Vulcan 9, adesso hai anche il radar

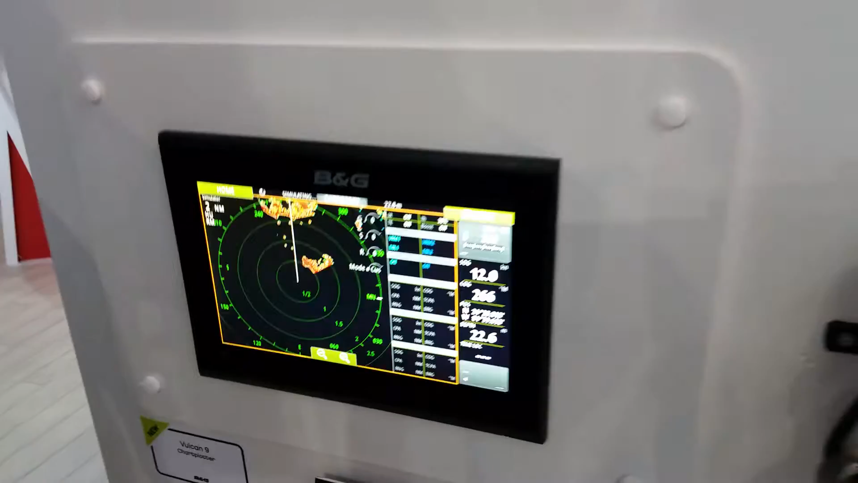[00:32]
di assistenti ci si può beneficiare in un display piccolo compatto di
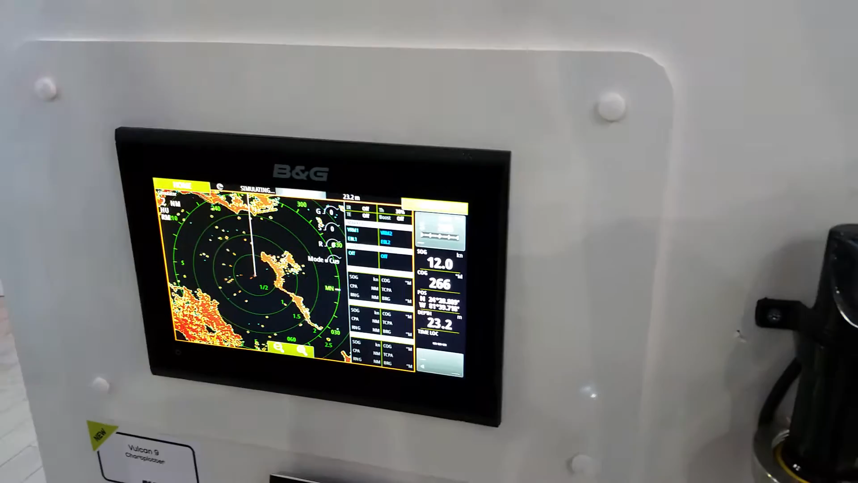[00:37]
funzionalità radar come su strumenti di classe maggiore senza andare a
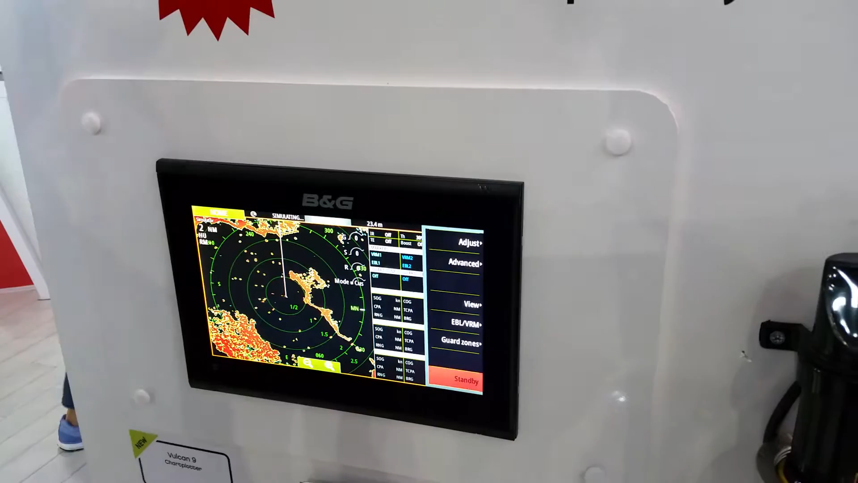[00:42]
rinunciare alle altre funzioni per cui già ben conosciamo la gamma vulcan che è una gamma